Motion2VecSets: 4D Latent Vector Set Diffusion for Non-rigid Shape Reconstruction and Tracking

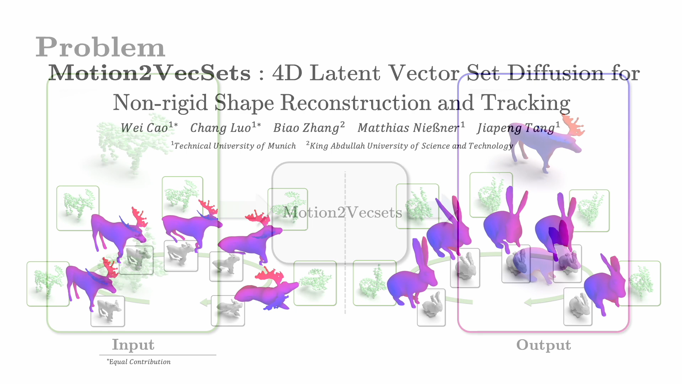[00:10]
Given sequences of highly sparse and noisy point clouds, our method is capable of reconstructing high-quality 4D dynamic surfaces.
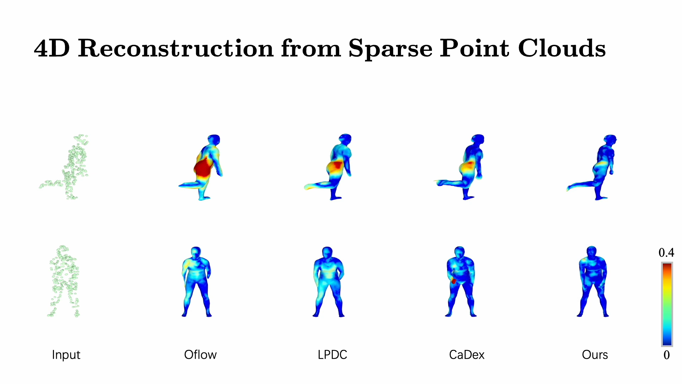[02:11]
Our method excels in reconstructing more accurate geometry, especially in fast-moving parts, outperforming state-of-the-art methods. We also conduct comparisons on the Deforming Things 4D animal dataset that has many animals with various topologies. Our method demonstrates its superiority in accurately reconstructing shapes and tracking motion.
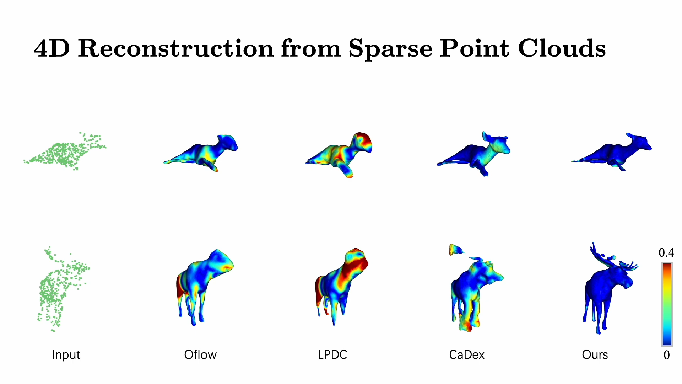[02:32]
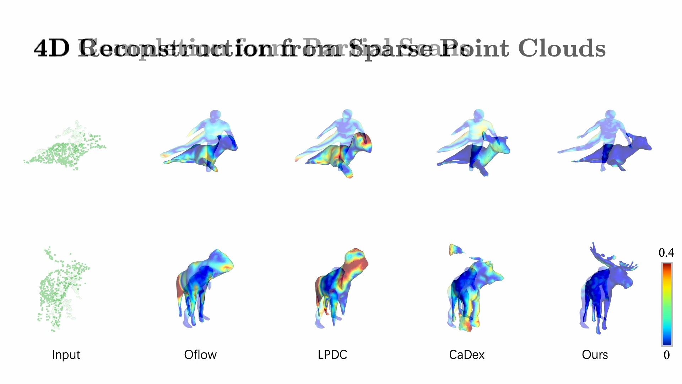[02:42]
Now we show results on 4D shape completion from monocular depth sequences. Our method completes dynamic surfaces with higher accuracy, consistently outperforming other approaches.